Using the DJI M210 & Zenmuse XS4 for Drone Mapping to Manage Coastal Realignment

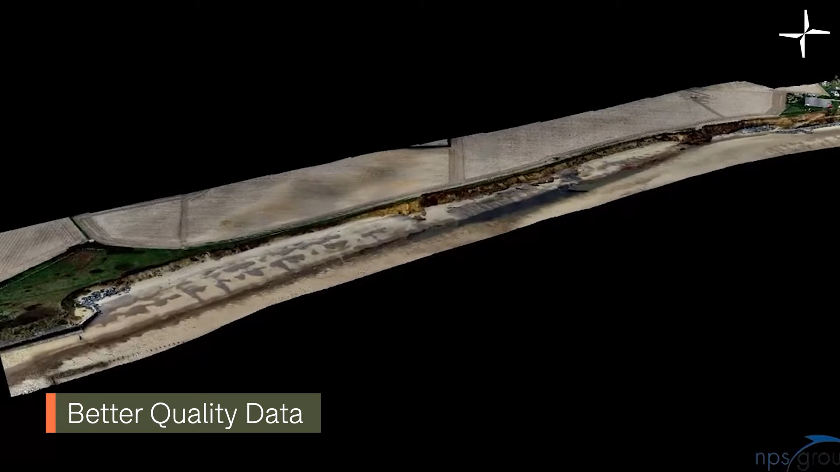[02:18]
Drones have enabled NPS to collect higher quality data that has empowered the local authority to make informed decisions.
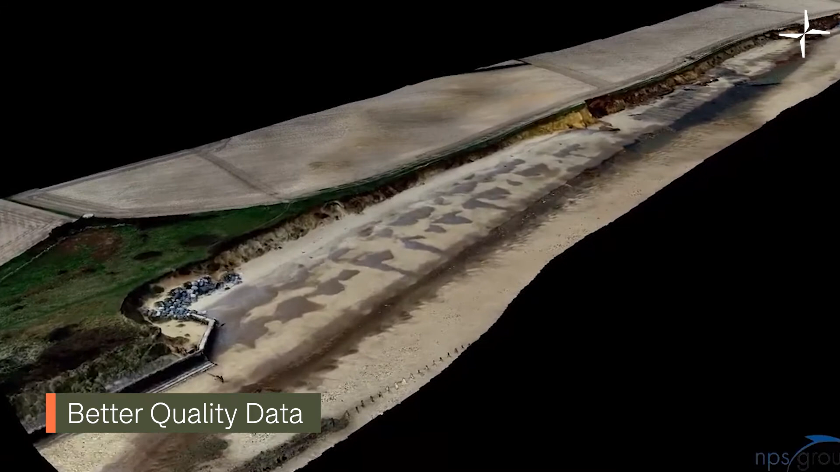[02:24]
Equipped with the X4S, the M210 was able to fly low and collect accurate data that can be used and exported in a variety of ways for analysis.
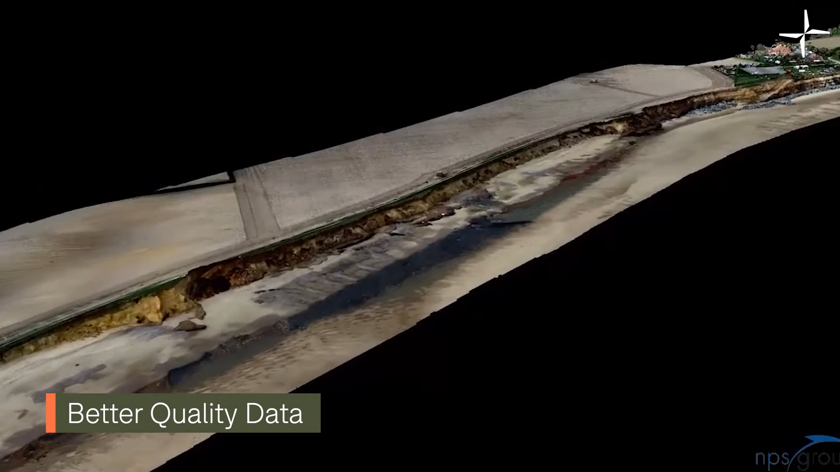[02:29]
Caesar said,
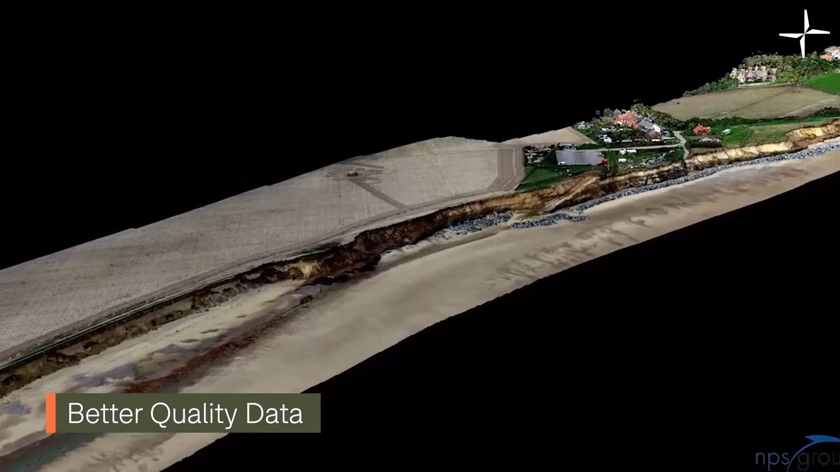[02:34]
this kind of output data allows us to provide our clients with a range of analysis options such as sections, profiles,
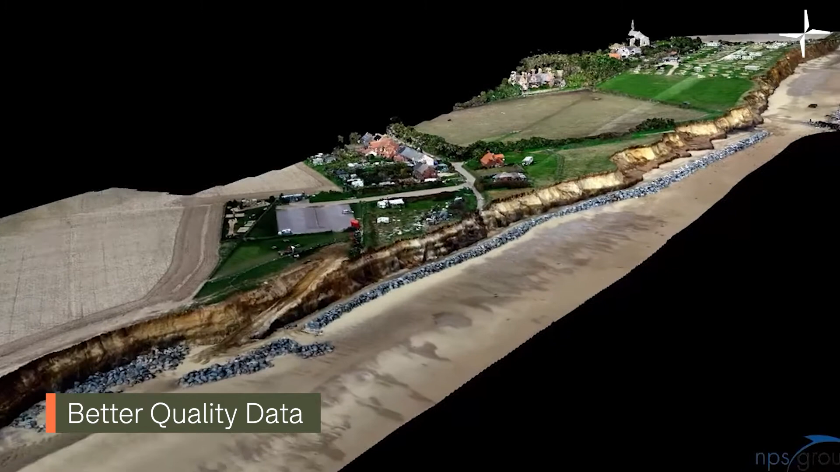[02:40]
volumetric calculations, risk erosion rates and 2D or 3D measurements.
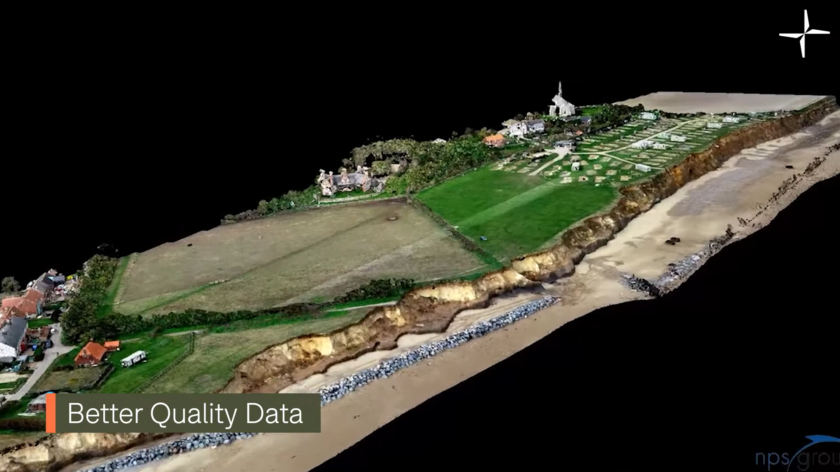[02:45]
It also allows a 3D visualisation via a 3D model. And finally, it provides repeatable data.
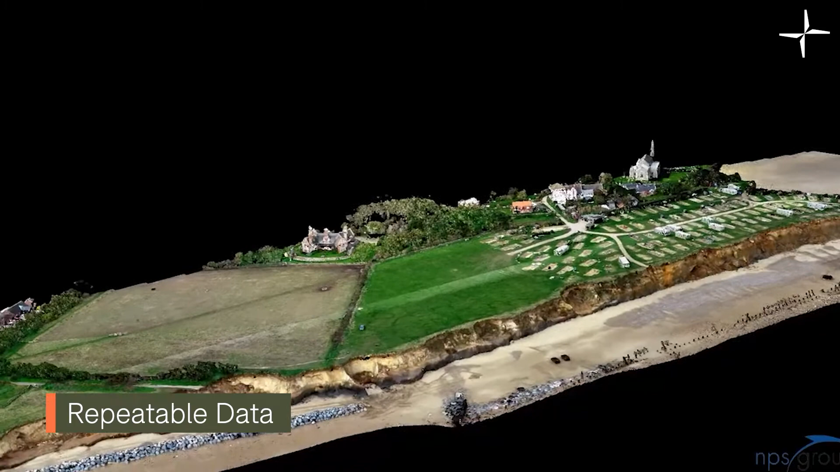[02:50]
Measuring coastal erosion is a constant process and requires regular monitoring.